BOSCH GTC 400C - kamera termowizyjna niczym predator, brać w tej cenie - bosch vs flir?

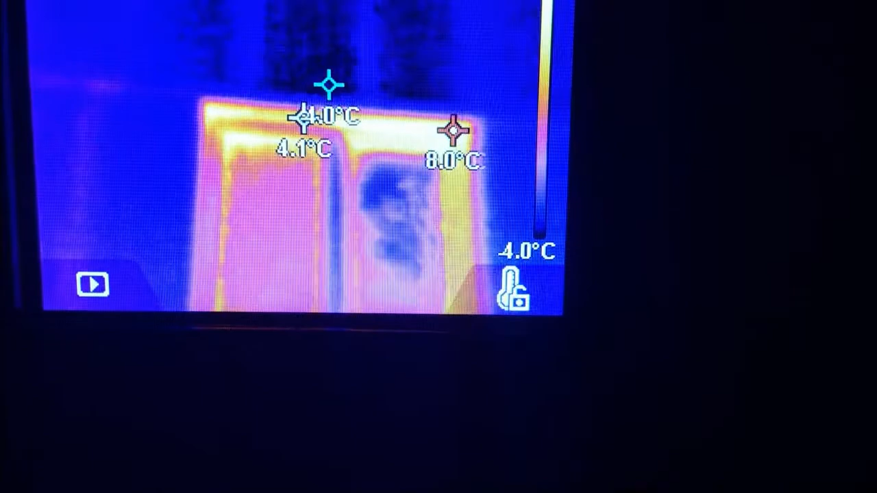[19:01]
On screen: scale bottom -4.0°C
jest po prostu dużo kleju zamiast jakiegoś styropianu czy pianki temperatura spierdziela tutaj jest pod parapetem
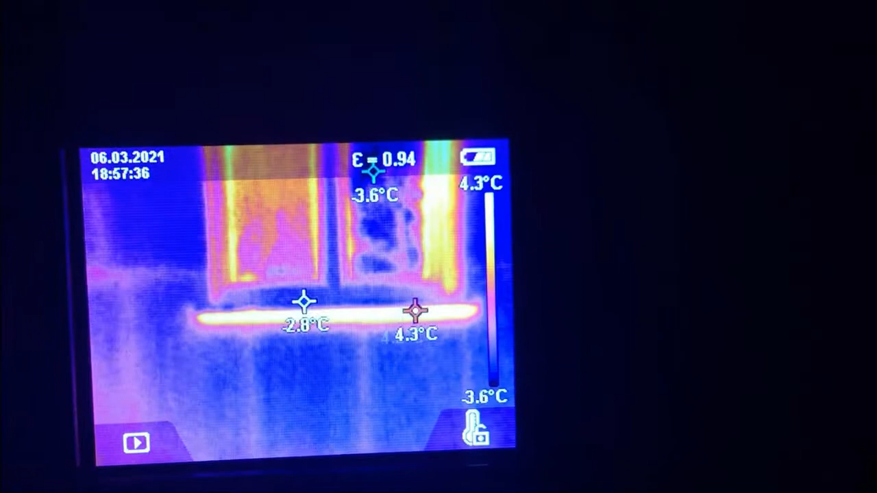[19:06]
On screen: spot -2.8°C, max 4.3°C, min -3.6°C, scale top 4.3°C, scale bottom -3.6°C
z kolei jak spierdziała parapet również jest nieocieplony jest
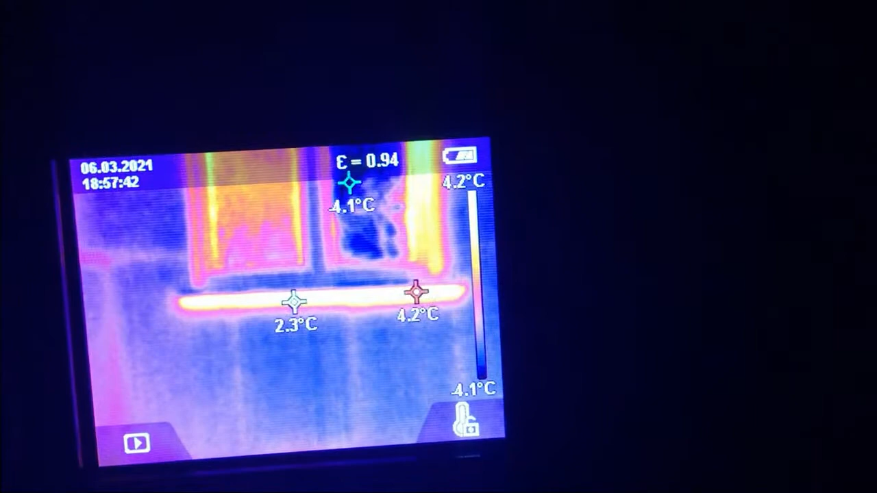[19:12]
On screen: spot 2.3°C, scale top 4.2°C, scale bottom -4.1°C
głównie napchane kleju i wszystko spieprza ciekawa sytuacja jest tutaj tutaj mamy przy fundamencie
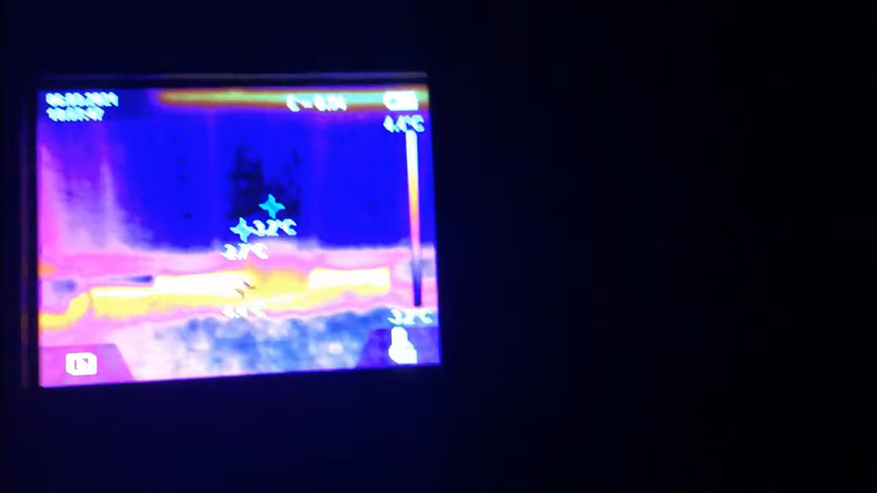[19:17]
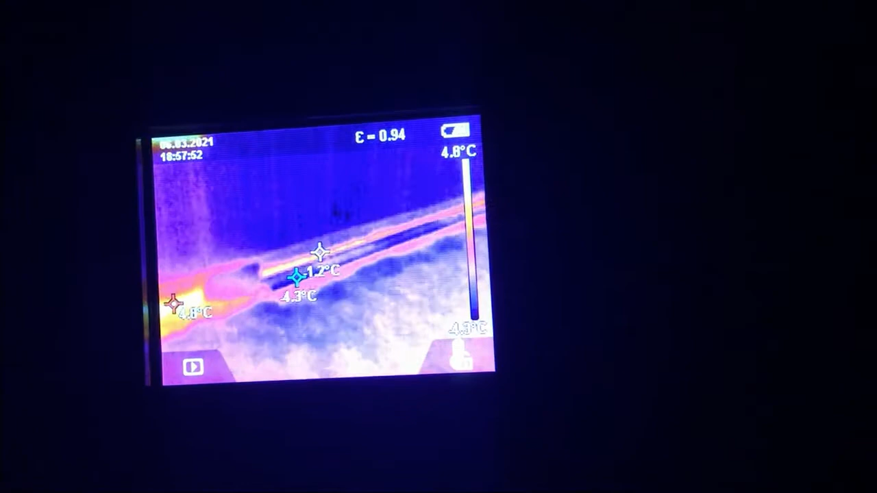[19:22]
tutaj widać że lekko ciepło spierdziela na całej linii ciekawa sytuacja jest tutaj to
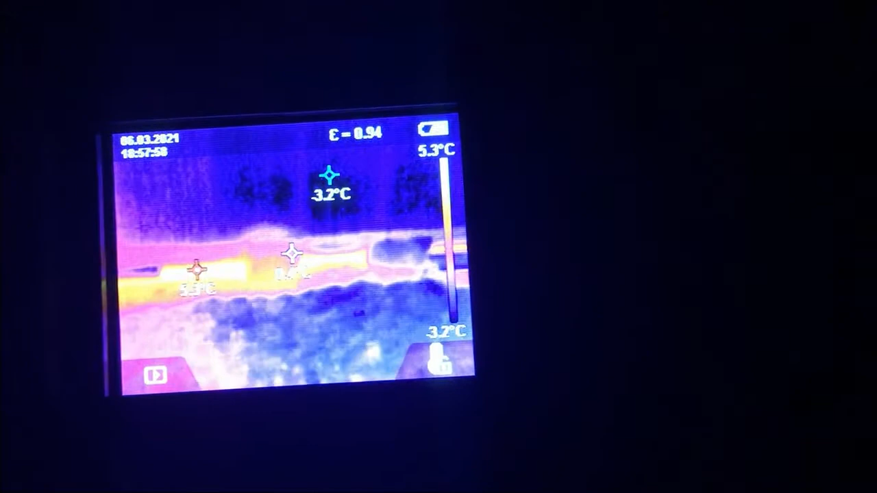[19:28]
On screen: scale top 5.3°C, scale bottom 3.2°C
jest jeden z pokoi tu naprzeciwko mnie leży taki ozdobny kamień rzucony po prostu
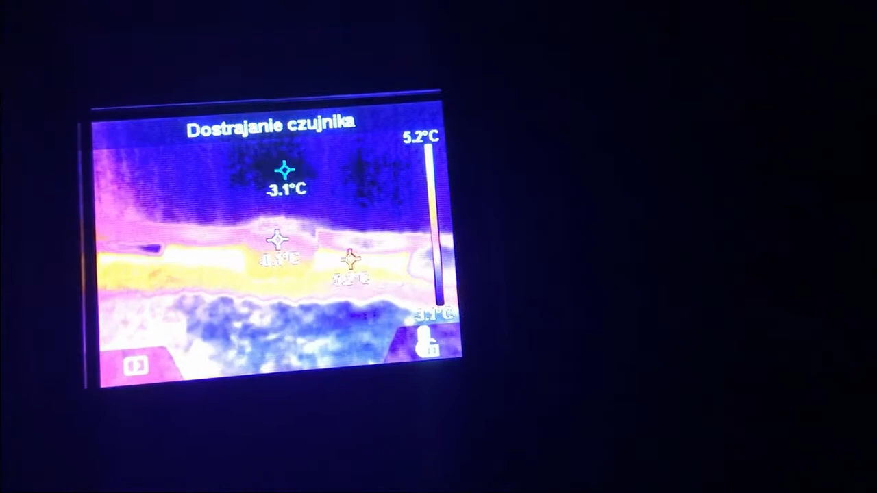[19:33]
On screen: scale top 5.2°C
w kąt bez jakiegoś większego powodu patrzcie jak fajnie fundament w tym miejscu ucieka ciepło i
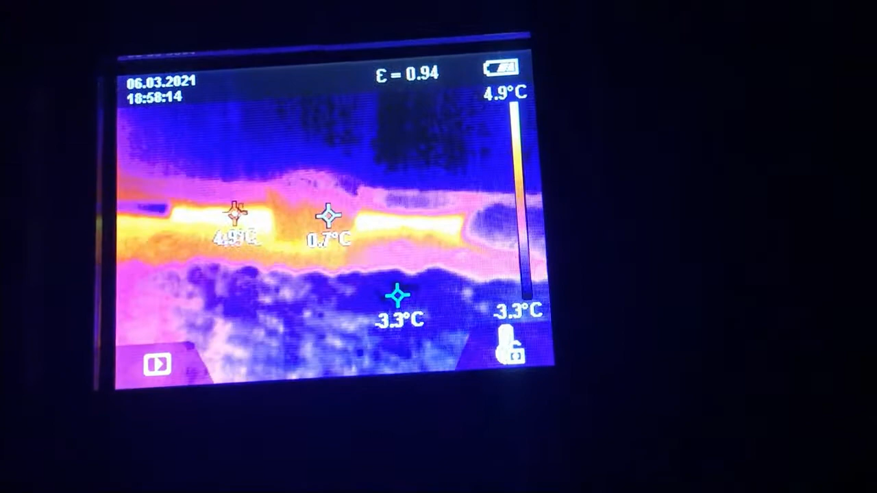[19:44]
On screen: scale top 4.9°C
dogrzewa ten kamień który tu stoi no śmieszna sprawa
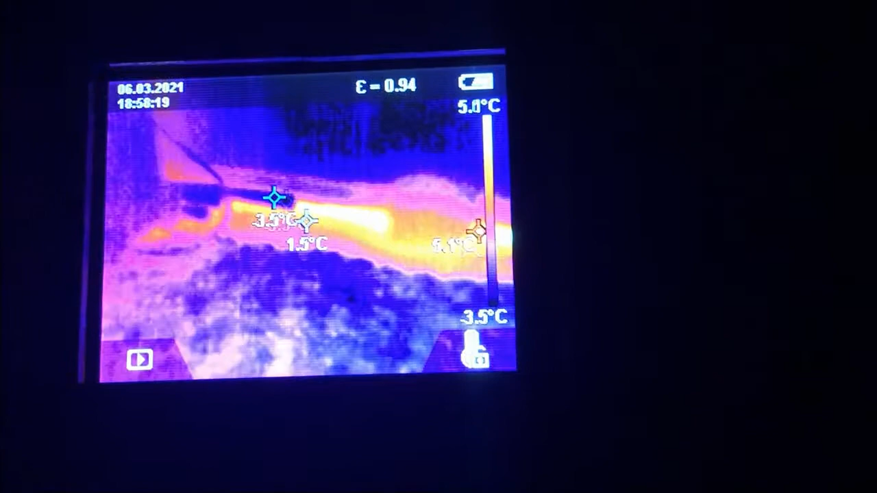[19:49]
On screen: scale top 5.0°C, scale bottom -3.5°C
tutaj w miarę w miarę powiedzmy że to izolacja trzyma a tutaj
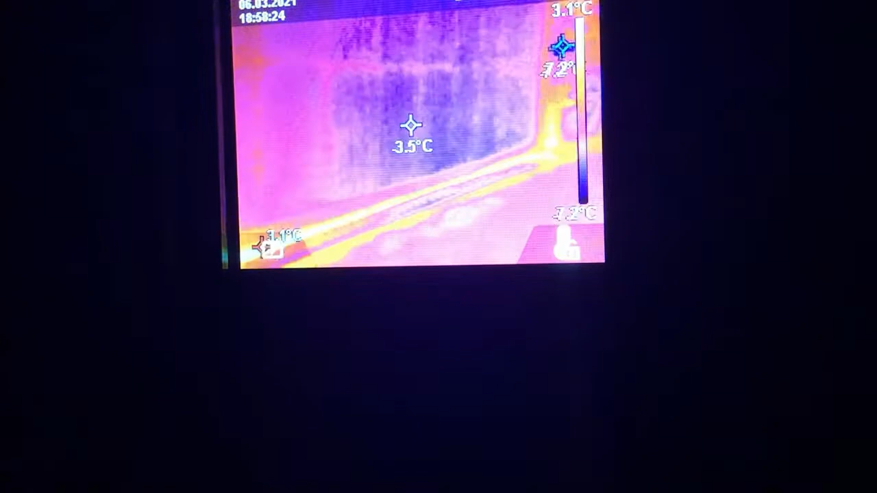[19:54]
On screen: spot -3.5°C, scale top 3.1°C
kiszka
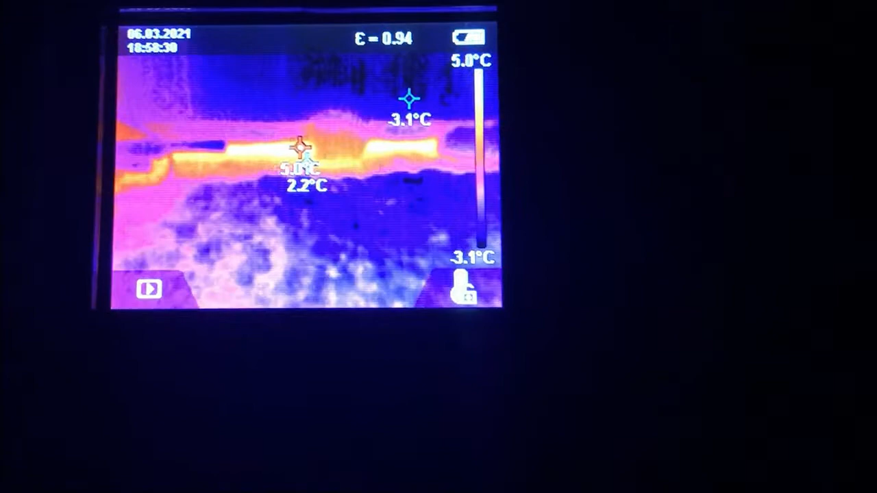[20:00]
On screen: min -3.1°C, scale top 5.0°C, scale bottom -3.1°C
powietrze ciepłe powietrze w zasadzie ciepło uciekające z domu grzeje
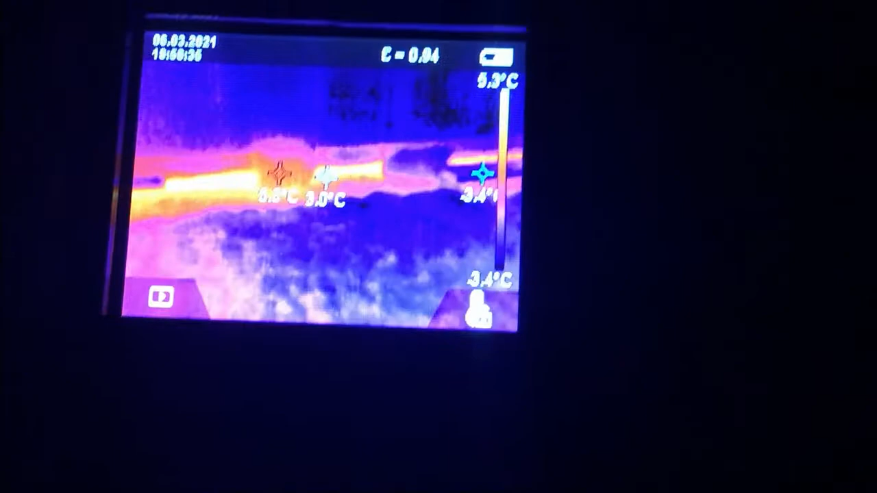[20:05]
On screen: scale top 5.3°C, scale bottom -3.4°C
trochę płytki podłogowej a czyli chodnikowej i lity kamień który tutaj stoi dobra
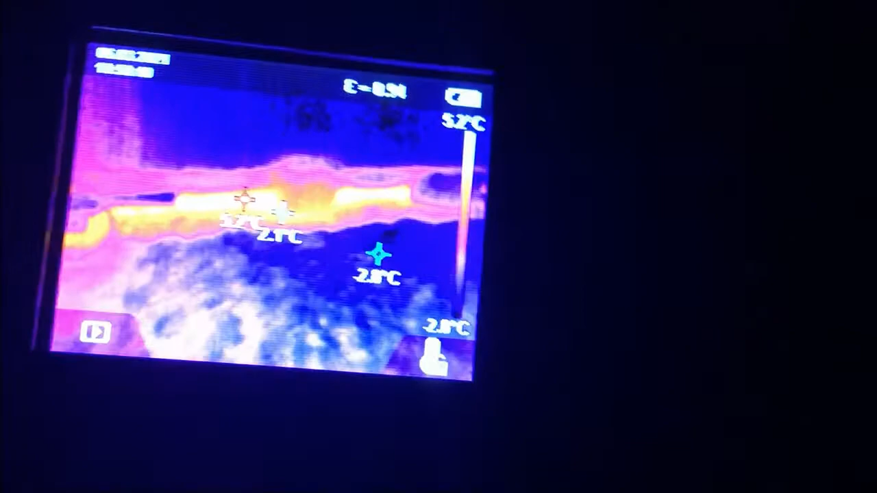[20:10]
to jest w trybie automatycznym zmieniając oczywiście kolorki możemy to zrobić w ten sposób zrób zrób sobie teraz manuala